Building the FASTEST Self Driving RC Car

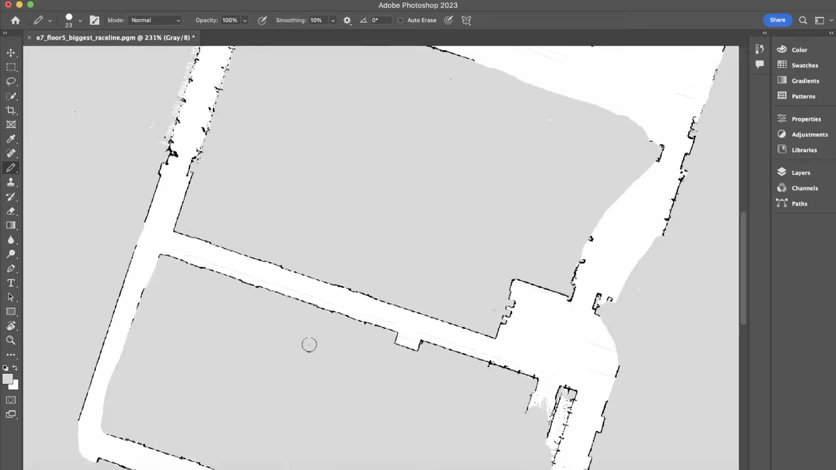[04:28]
I used Photoshop to do this, and after 30 minutes of Photoshopping the map, we end up with this ugly looking track that even a toddler could do a better job.
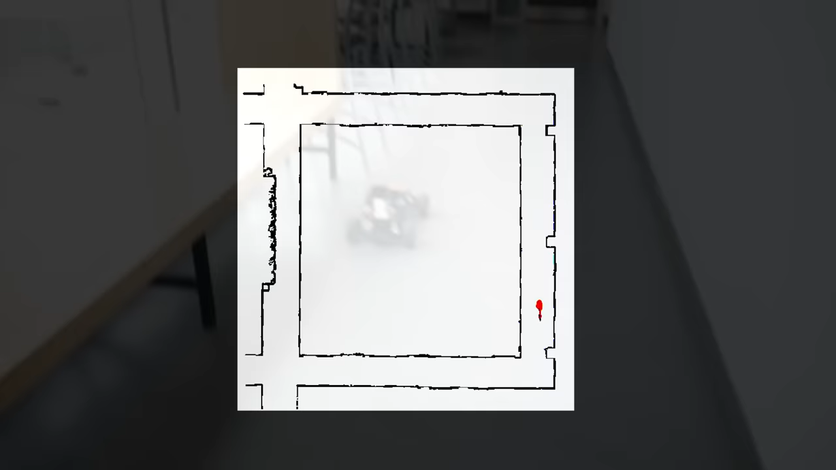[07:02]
As you can see, it's following basically the geometric racing line, and here is the velocity profile that's attached to it.